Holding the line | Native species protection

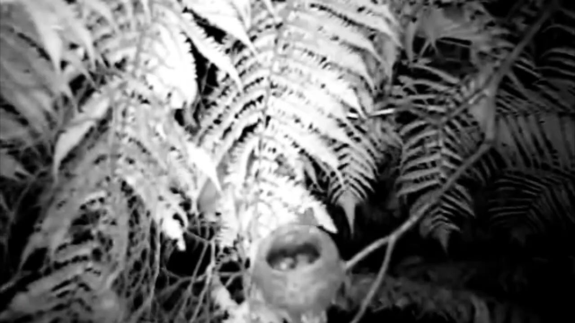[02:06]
are packed full of rats and mice
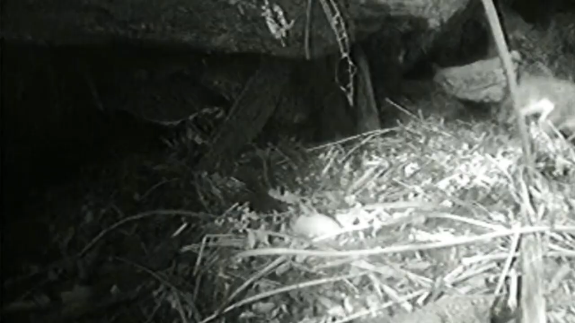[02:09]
and stoats and ferrets and cats and you name it they're there all the time.